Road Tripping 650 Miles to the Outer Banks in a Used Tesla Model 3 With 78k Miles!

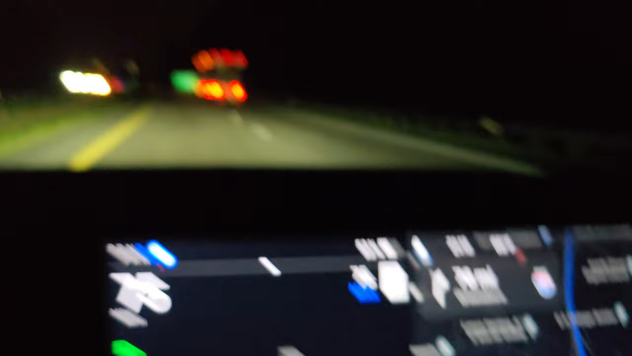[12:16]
all right guys quick little update it's currently 9 13 at night clearly um and our efficiency is going down a little bit because we've
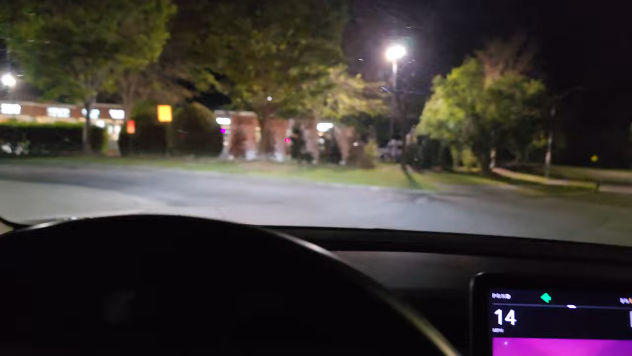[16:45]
all right we're po whoa that is a median we're almost all right well almost didn't make it to the charger but
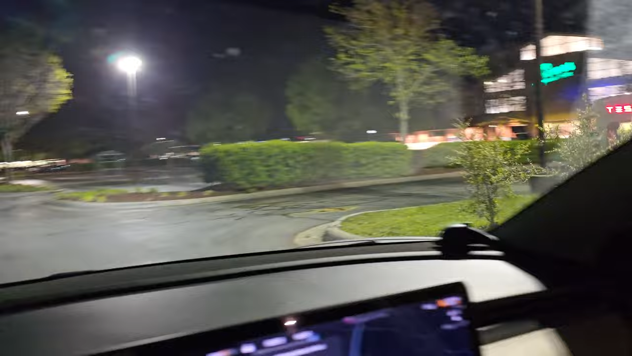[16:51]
we're here now it's at a plaza and grocery store which is not the best thing in the world but we'll make it work
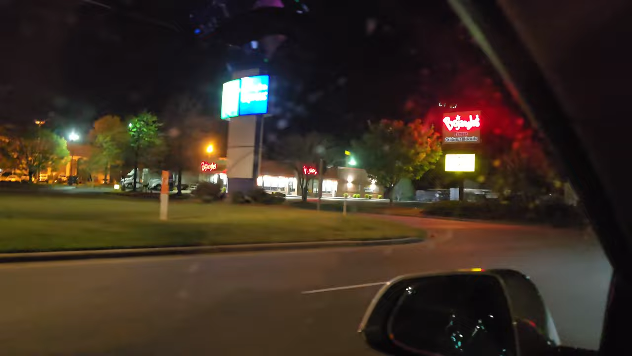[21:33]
all right we're about to pull into the supercharger at this holiday and express which is convenient because we are going to make
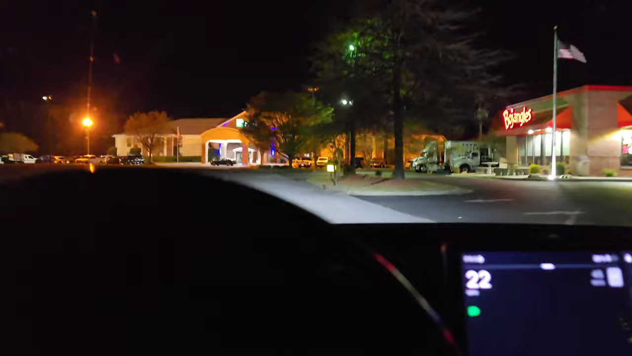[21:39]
an express stop if that even makes sense because these are these are only
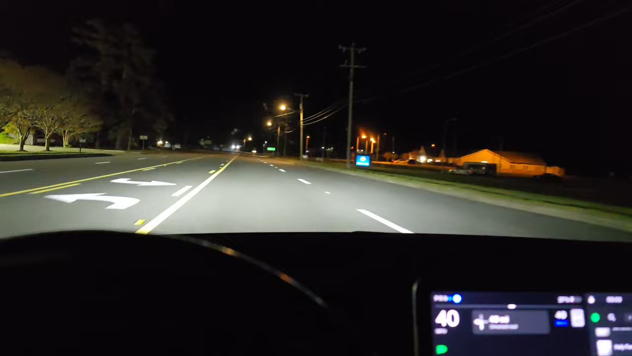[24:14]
after it opened it's working now again but who knows how long that'll last but man they should really build a v3 supercharger in these parts for those for the people with ccs vehicles because man that charger is not the best especially since it's only one not a good not a good situation all right guys we're cruising on this bridge 60 miles an hour at 3
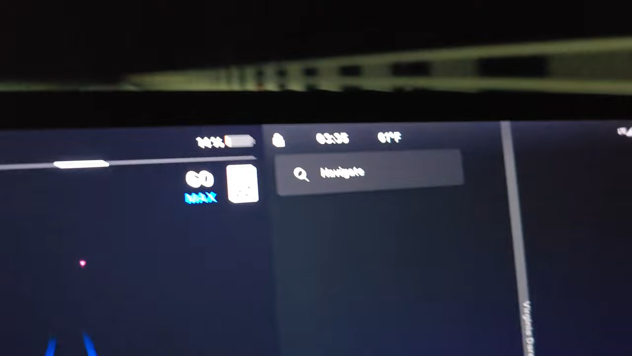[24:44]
35 in the morning and once we get off this thing we're officially going to be on the outer banks and
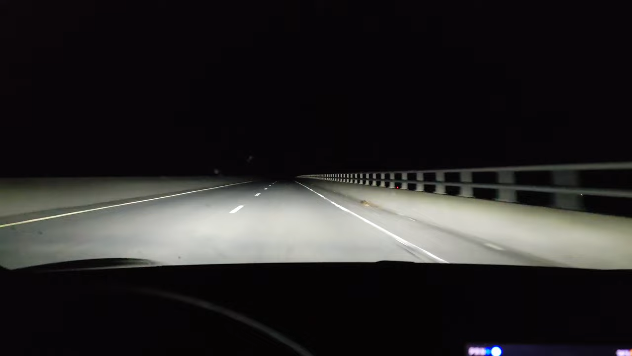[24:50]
we'll only be a few more miles from home this trip is so close to being over if you guys are curious uh current drive 287 watt hours per mile not bad so once we get off this bridge the end is near it's in sight i can see the light at the end of the tunnel and here we are welcome to roanoke on welcome to the outer banks we made it that bridge felt like a whole eternity and a half but man we made it so